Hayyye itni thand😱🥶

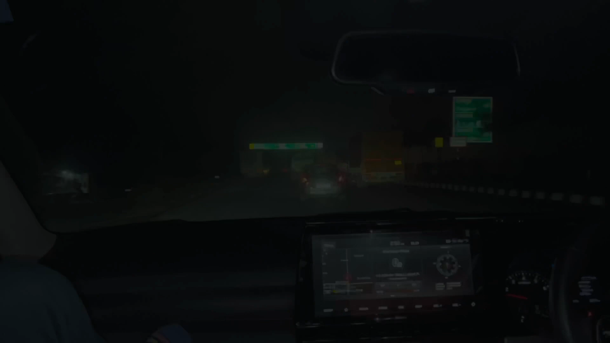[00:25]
ये लुधियाना अम्बाला और अमृतसर आ गया।
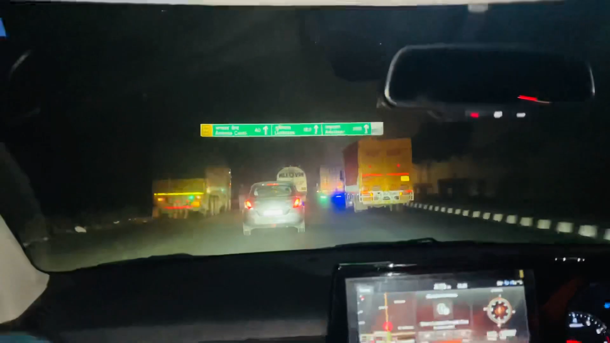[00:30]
हमने किस साइड जाना है?
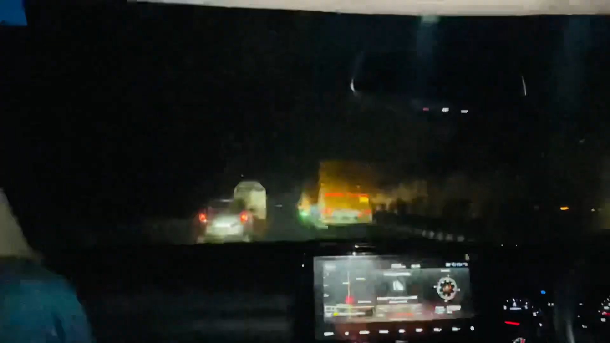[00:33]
हमने चंडीगढ़ जाना है, अम्बाला 40 किलोमीटर है। ओके, सो यार यहाँ पे तो बिल्कुल भी फॉग नहीं मिला हमें हाईवे पे।
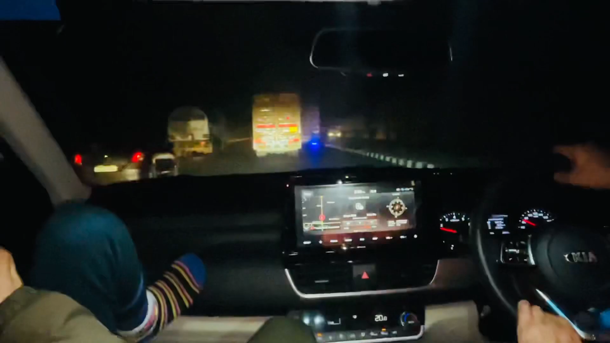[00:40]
मतलब हमें ऐसे लगा था कि फॉग होगा ठंड वगैरह की वजह से, तो बट ऐसा कुछ मिला ही नहीं।